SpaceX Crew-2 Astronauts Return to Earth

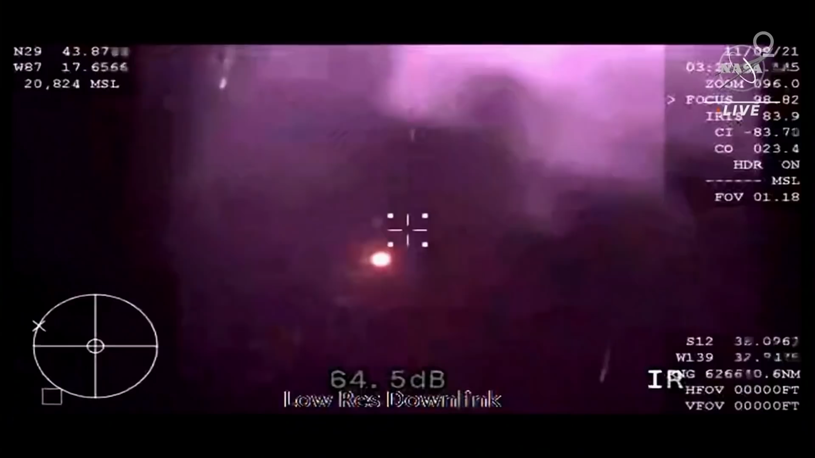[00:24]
wonderful to hear from the crew on the other side of the blackout period
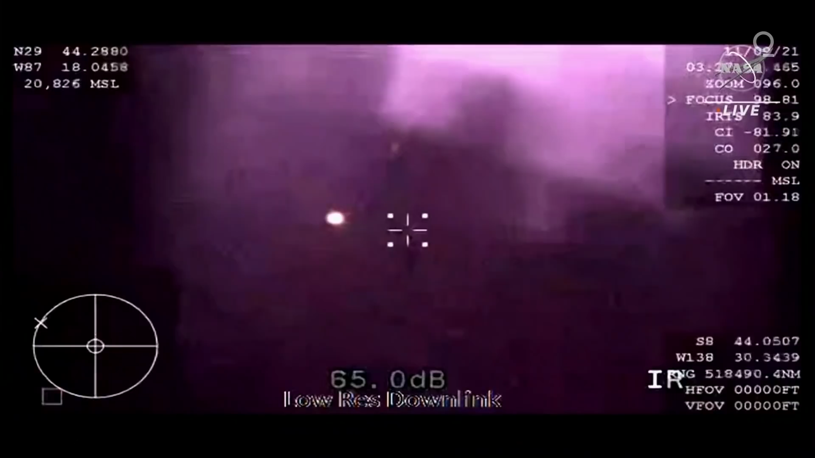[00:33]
the wb-57 high altitude aircraft providing that thermal imaging we saw the tail of the entry of the vehicle
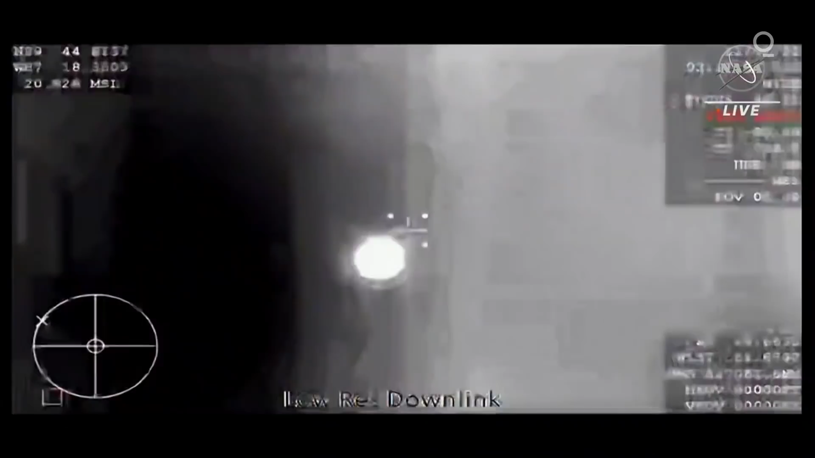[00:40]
itself absolutely beautiful gps converters expect nominal altitude for drugs
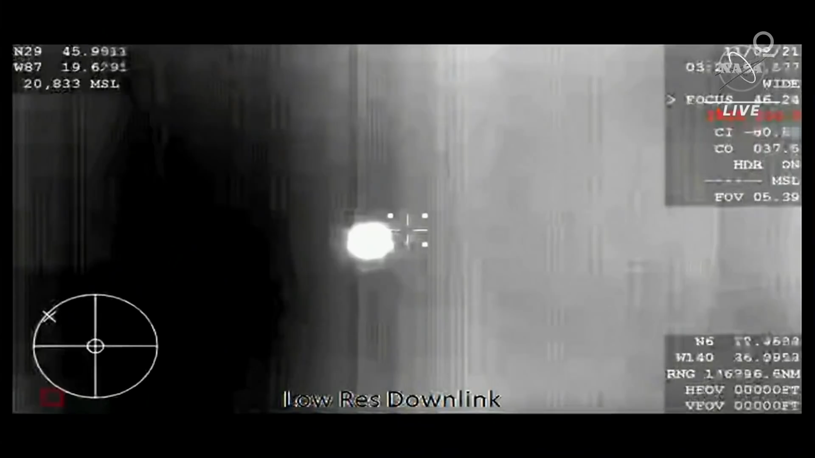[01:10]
right as anticipated andy dragon brace for drug window
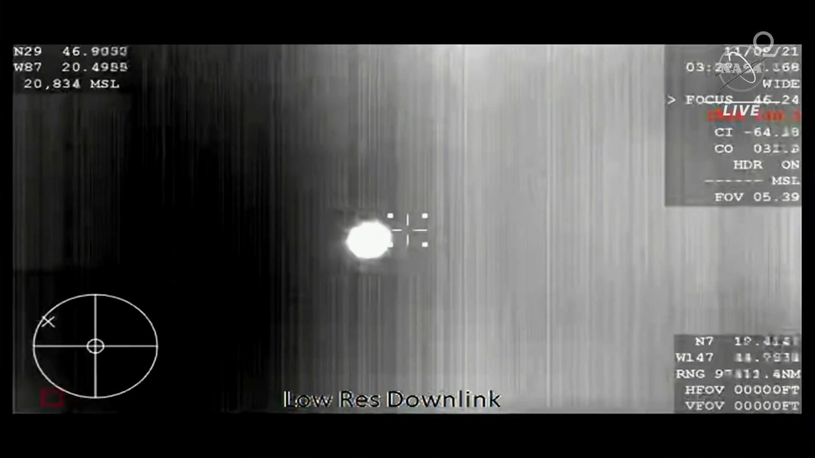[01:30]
the thermal imaging system on board the wb-57 is getting us great views of the capsule but should give us equally good views of the drogue deployment expected seconds from now
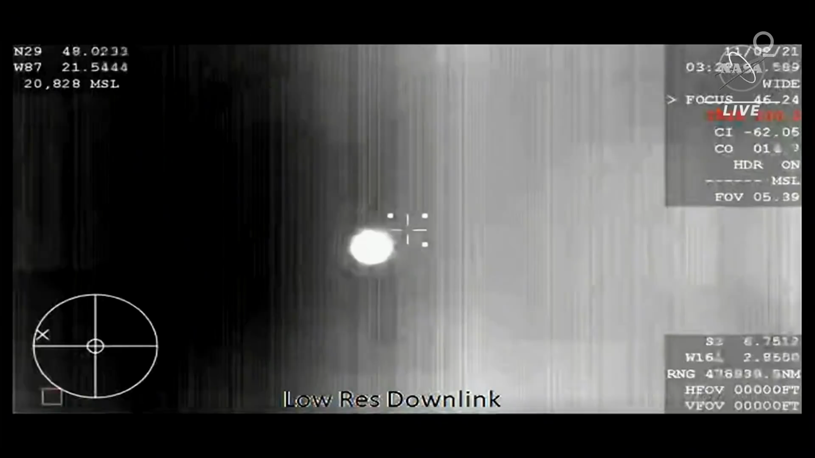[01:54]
the capsule is traveling about 350 miles an hour and the drug shoot's job is to slow it down to about 120.
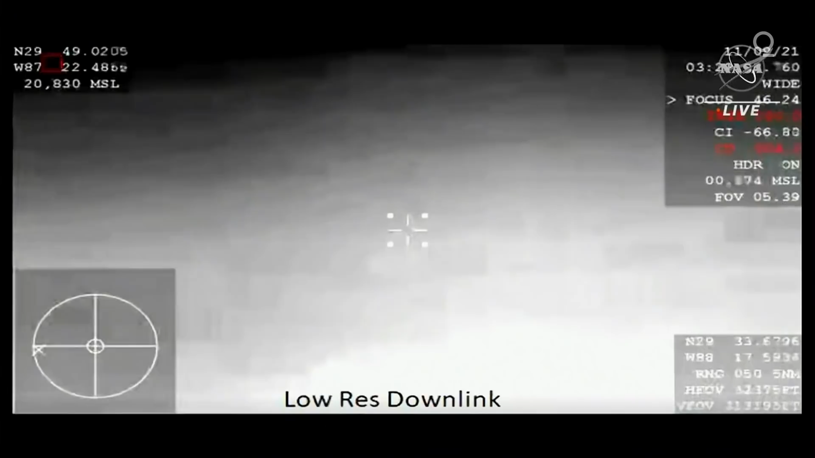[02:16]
120. drogues deployed confirmation that'll slow us down from 350 miles an hour to 120 miles an hour dragon video on two healthy drogues descent rate nominal
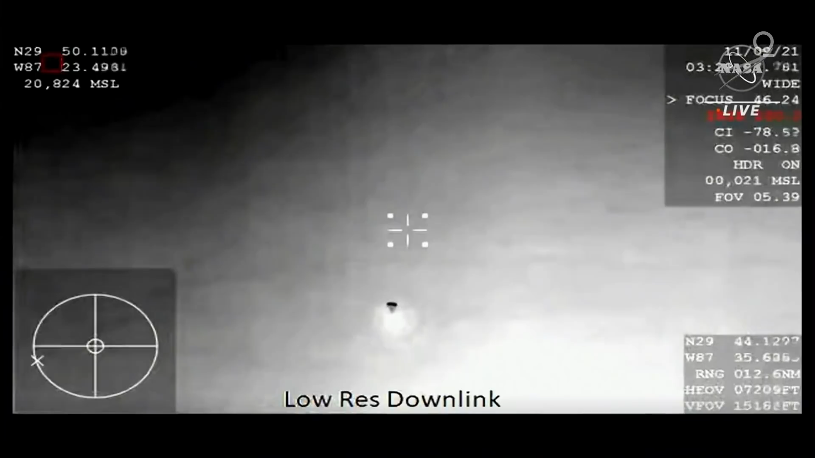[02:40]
copy great news so in about 30 seconds the main shoots are going to come out there are four of them
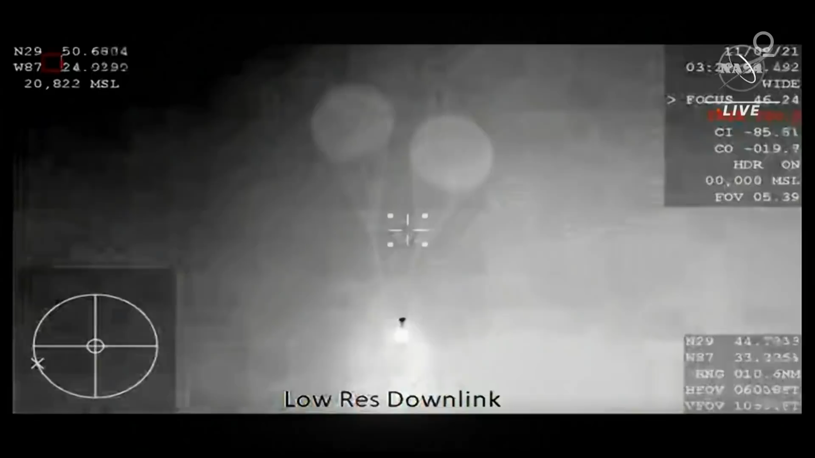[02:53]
and they deploy at about 6 500 feet oh gary look at this this is an excellent view of the drogue uh parachutes there it is drogue separation main chute deploy
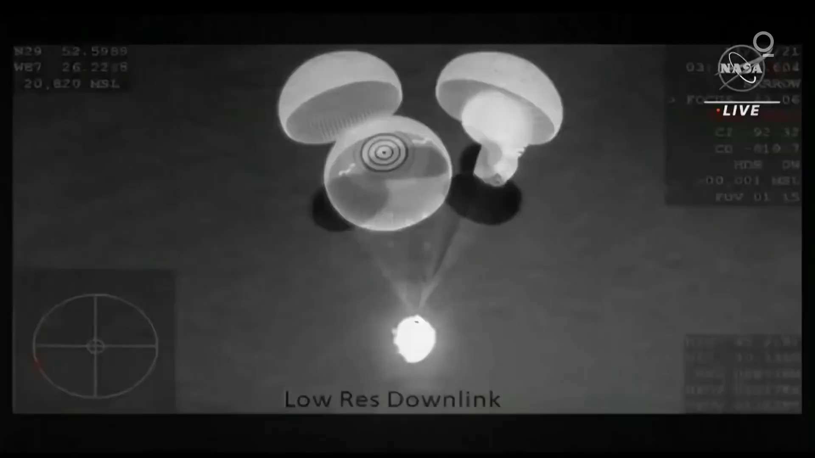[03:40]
you really can't ask for anything better we got confirmation of uh you heard on the loops there
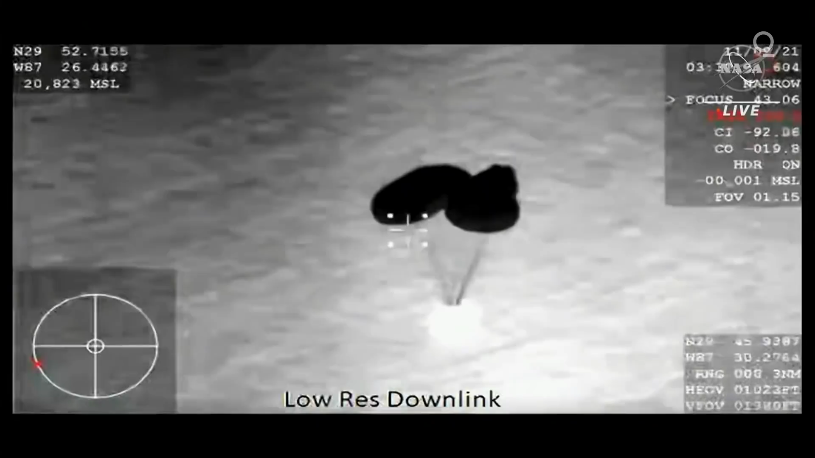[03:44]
for healthy mains descent rate is nominal that means we are expecting splashdown three minutes
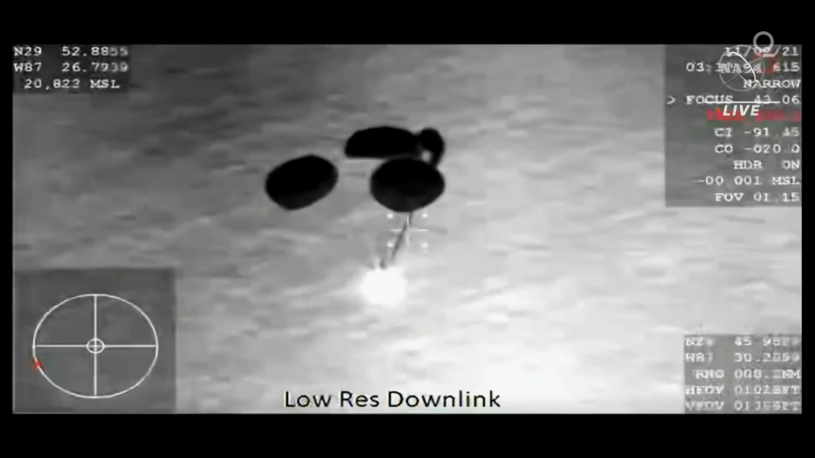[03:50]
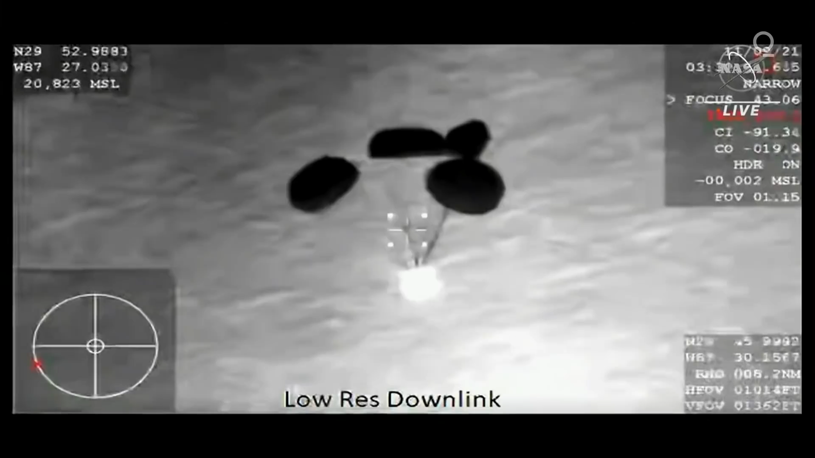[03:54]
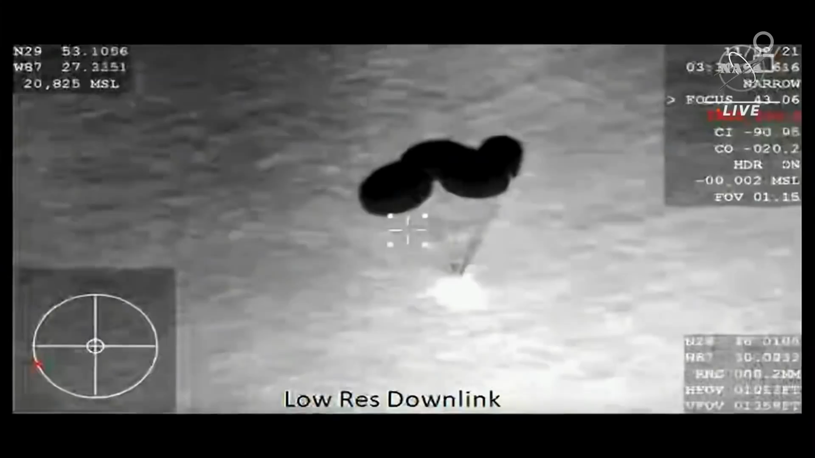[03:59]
from now visually you can see one
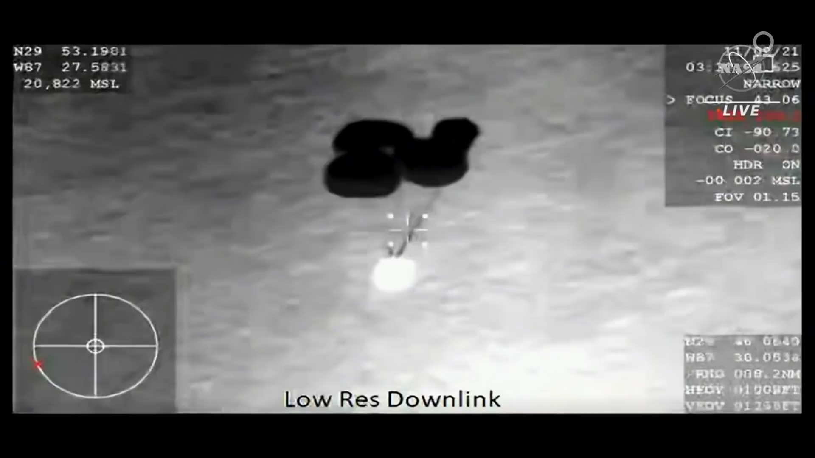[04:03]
of the mains uh taking slightly longer to inflate